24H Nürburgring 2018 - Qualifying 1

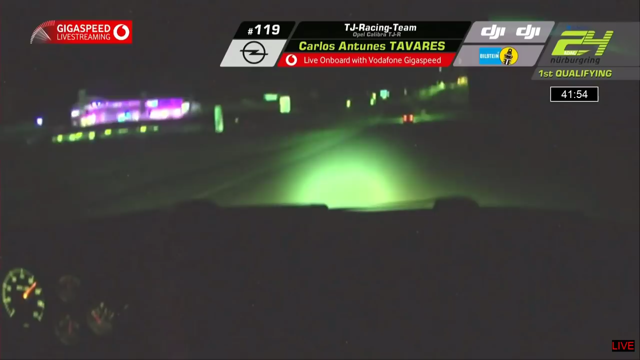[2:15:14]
dann einen anderen Namen hatte und seit dem vergangenen Jahr auch wieder unter der Bezeichnung der Vidal-Schikane hier oben abgeht. Und jetzt wird man sich langsam aber sicher in die Anbremsphase mit diesem Opel Calibra begeben hinein, in die flüssige Variante der Vidal-Schikane, nicht die eng gesteckte Motorradvariante, diese eng gesteckte Formel-1-Version und dann geht es hinein in die Box, Jaguar-Kurve in die Box hinein für den Opel Calibra mit der Startnummer 119.